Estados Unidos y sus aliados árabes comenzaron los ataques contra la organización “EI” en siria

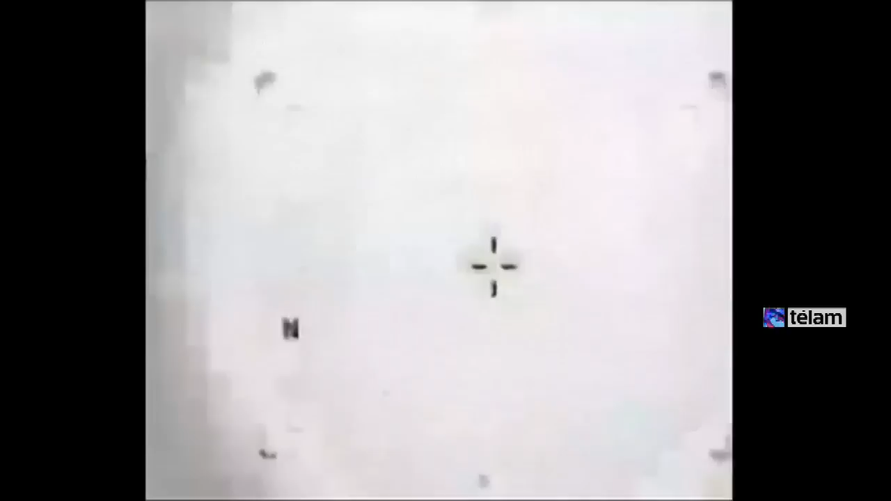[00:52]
El ejército estadounidense agregó que se reportaron múltiples objetivos del Estado Islámico
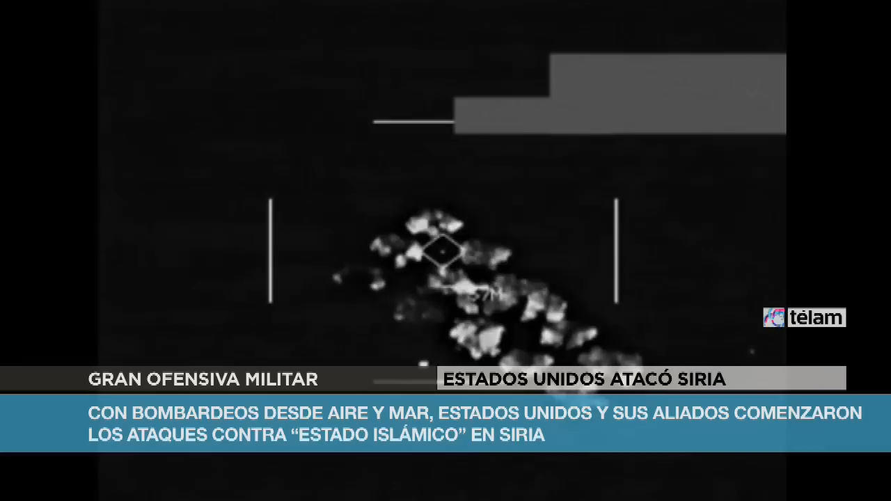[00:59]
destruidos o dañados en torno de las ciudades de Raqqa, Deir al-Zor, Hazakaj y la ciudad fronteriza de Al-Bukamal.